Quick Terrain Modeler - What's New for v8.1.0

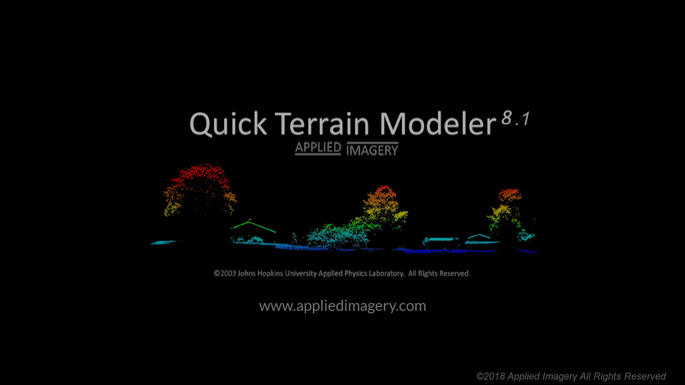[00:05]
We're happy to announce the release of Quick Terrain Modeler version 8.1 with significant enhancements in capability and performance. This is a big release for us.
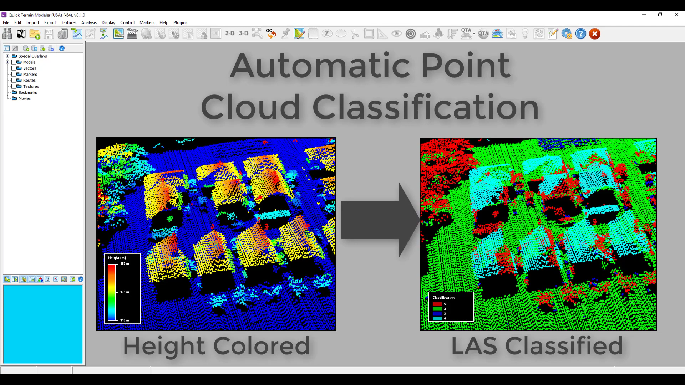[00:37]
These tools are automatic point cloud classification, building vector extraction, and bare earth generation.
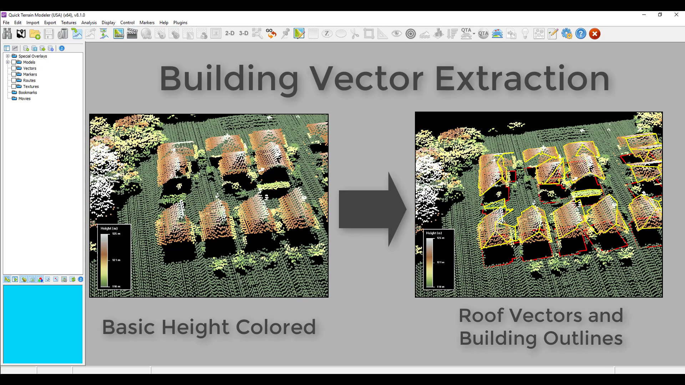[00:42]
These tools tap into new algorithms in Quick Terrain Modeler,
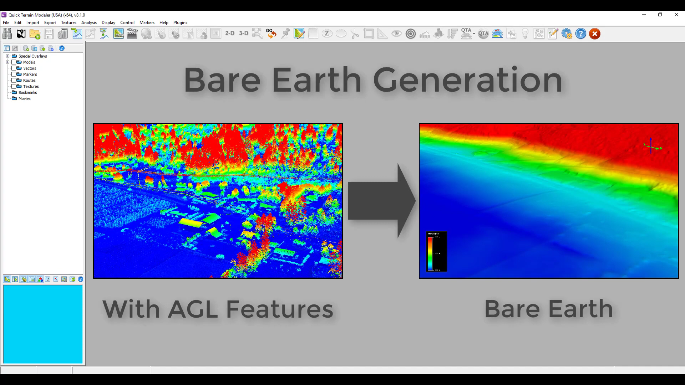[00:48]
and you'll find them all in two interfaces, the revised above ground level analyst, and the new classification and extraction tool.
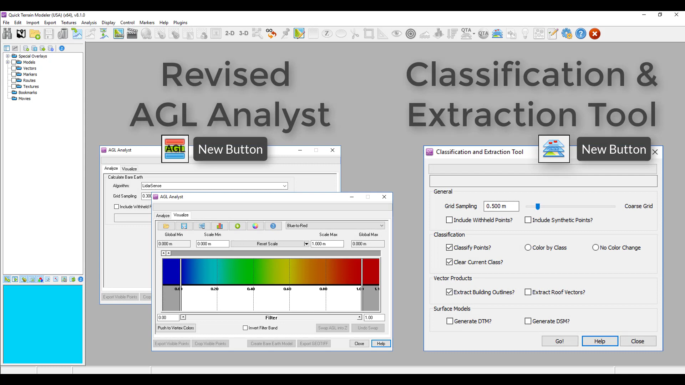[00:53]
The AGL analyst tool has been significantly improved.
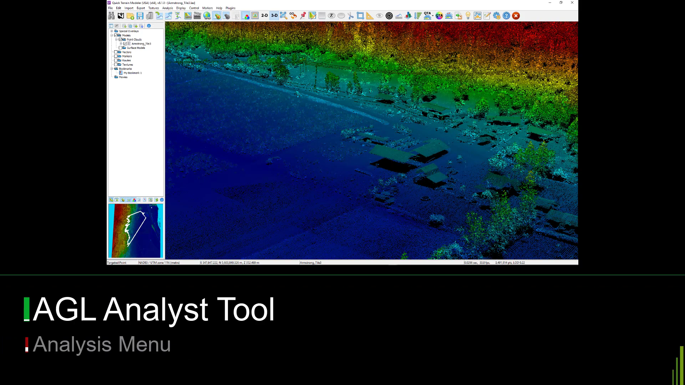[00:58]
It now offers a variety of bare earth calculation methodologies,
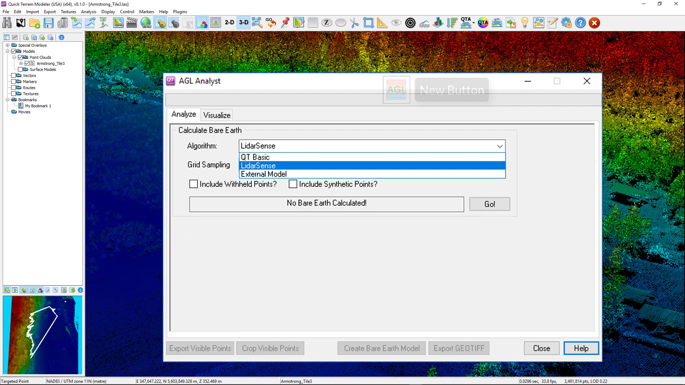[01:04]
as well as a tabbed interface and more intuitive workflow for removing points based on AGL values,
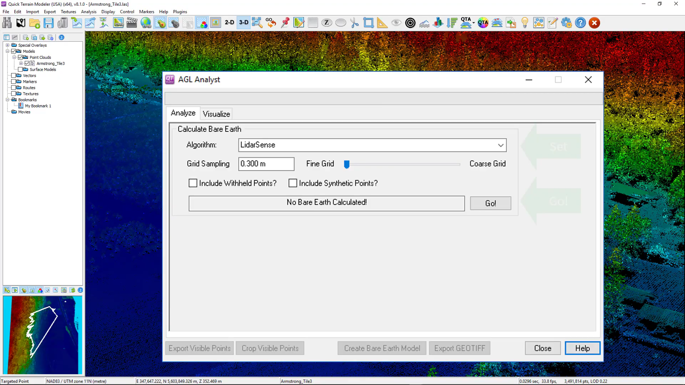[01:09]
such as vegetation, wires, and buildings, either temporarily or permanently. There is no longer a need to open a second window for point filtering. In this example, a bare earth DEM was created from a point cloud using Quick Terrain Modeler's new LiDAR Sense algorithm,
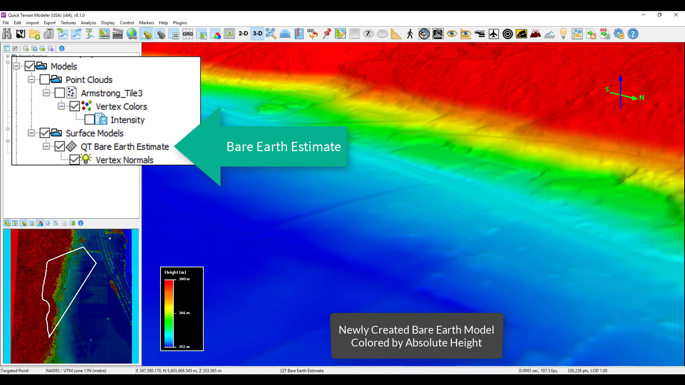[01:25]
showing what the terrain looks like with the above ground features removed.
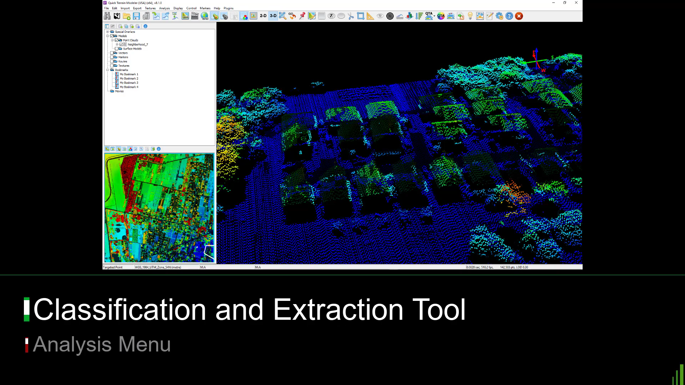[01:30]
With the new point cloud classification and vector extraction tool, Quick Terrain Modeler can now automatically classify point clouds into four LAS classes,
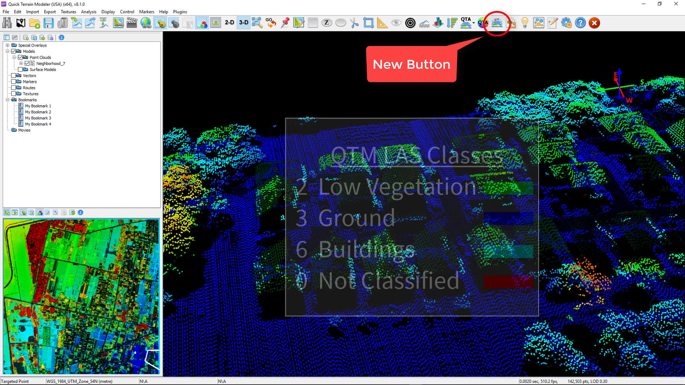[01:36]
low vegetation, ground, buildings, and not classified.
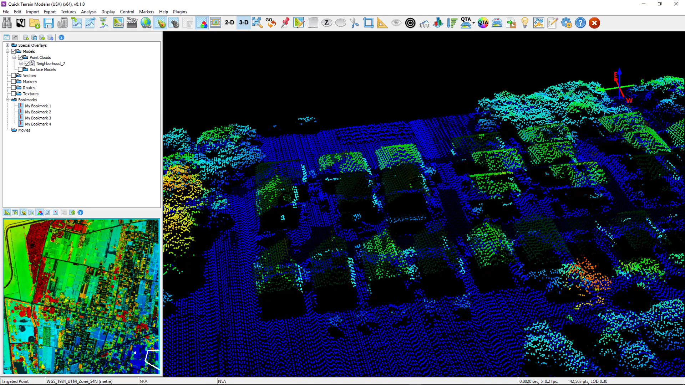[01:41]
The process is very simple. Set your desired grid sampling, decide what products you want, and press go.
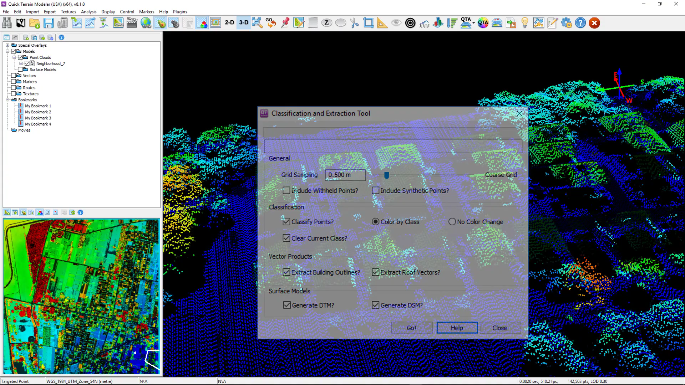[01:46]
After some calculations, Quick Terrain Modeler will display the point cloud, color by classification, your building roof vectors, building footprint outlines, and the digital terrain and surface models. The building vectors, both footprint and roofline,
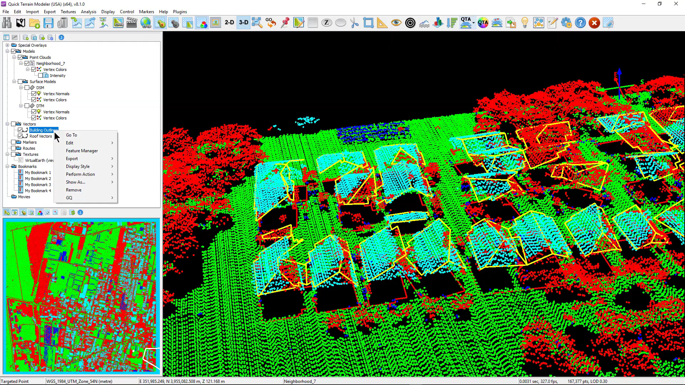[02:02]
like all vectors in Quick Terrain Modeler, can easily be edited in 3D and exported to other programs, such as Google Earth.
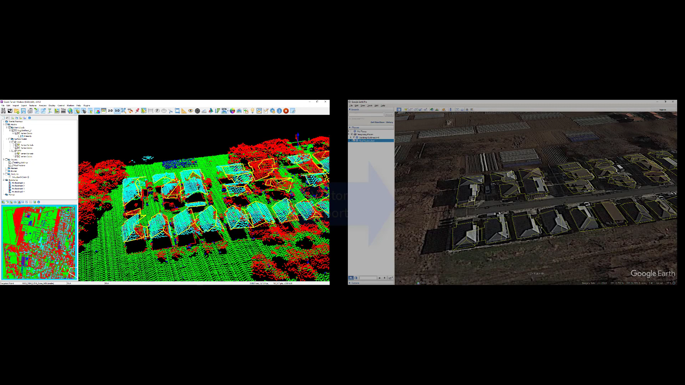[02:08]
Another huge improvement is Quick Terrain Modeler's imagery streaming capability.